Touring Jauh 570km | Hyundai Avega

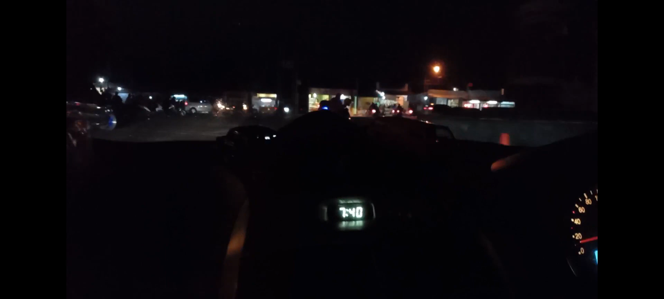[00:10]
7.40. Bismillah. Start dari Kahuripan jam 7.40 tanggal 18 Desember. Kita berdoa dulu. Bismillahirrahmanirrahim. Wala quwwata illa billah. Subhanalladzi sakhara lana hadza wama kunna lahu muqrinin.